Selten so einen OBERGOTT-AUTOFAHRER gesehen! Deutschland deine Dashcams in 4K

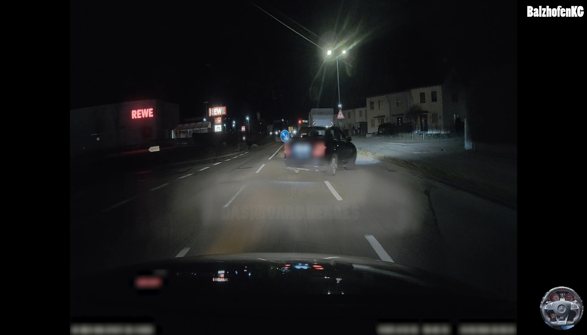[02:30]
Sag mal! Naja, ich möchte euch hier mal kurz meine Vermutung zu äußern. Warum fährt die C-Klasse uns wohl rein? Ich kann natürlich nicht in die Köpfe der Menschen reinschauen, aber der Fahrer schaut sicherlich in unsere Richtung, sonst wäre er womöglich dem Laster schon reingeknallt. Er sieht aber auch, dass wir blinken. Ich bilde mir also ein, dass der Benzer zu dem Schluss gekommen ist, ah, der biegt ja ab, dann kann ich ja auf die freie Vorfahrtsstraße einscheren. Dass wir hier allerdings im Rechtsverkehr liegen und wir noch an der C-Klasse vorbei müssen, wurde dabei jetzt außer Acht gelassen.
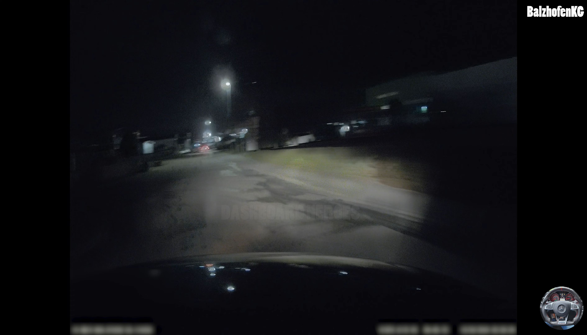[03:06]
Nice. In diesem bereits vorverpixelten Clip wird uns der rote Mini gleich versuchen, rechts zu überholen.
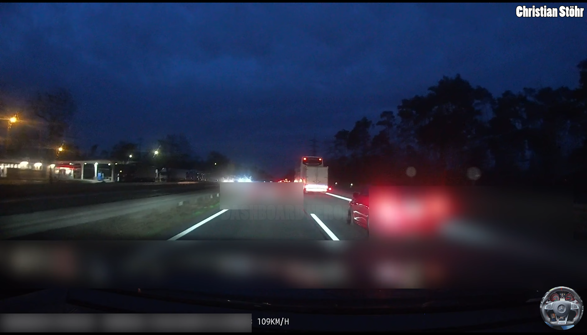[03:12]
Wann, fragt ihr euch? Ja, ich mich auch, denn da fehlte jetzt wohl etwas die Leistung. Neben uns, das hat er noch geschafft, aber dann war Feierabend. Ob der damit seine Lektionen gelernt hat? Schauen wir mal in die Innenraumcam. Hier überholen wir den Mini.
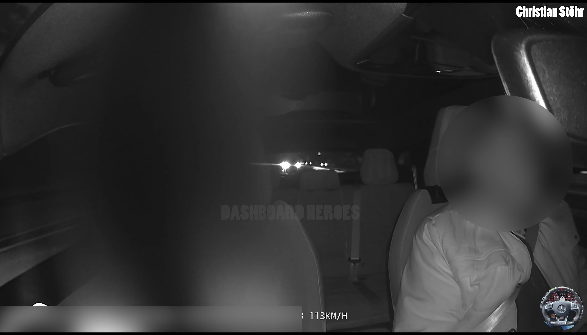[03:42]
Dieser schert wohl auch direkt hinter uns dann zu eng ein. Man sieht den Hintermann die Lichthupe verwenden. Dann kommt es zu diesem Rechtsüberholungsversuch. Hier sieht man richtig schön, wie er verkackt. Also Lektion gelernt, Fragezeichen, denkste.